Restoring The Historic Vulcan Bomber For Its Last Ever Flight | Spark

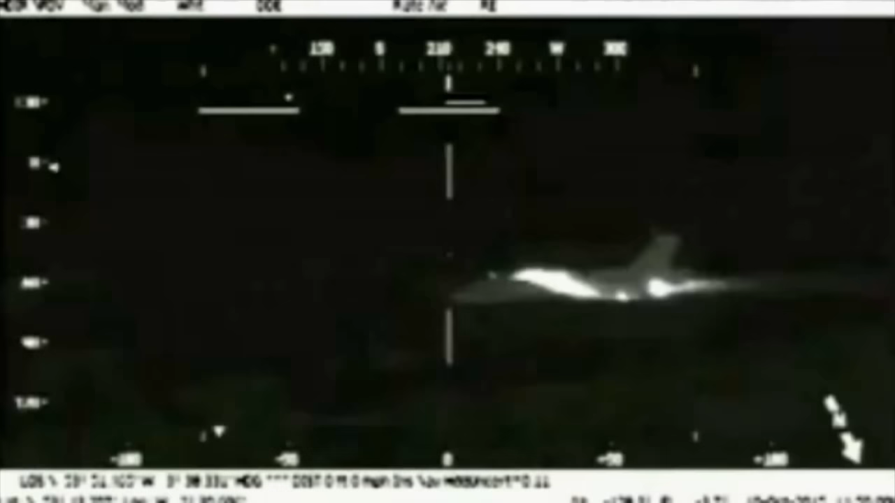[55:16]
She flew past Manchester in its police helicopter and onto Woodford near Stockport, once home to the factory where all the Vulcans were designed, built, and first flew.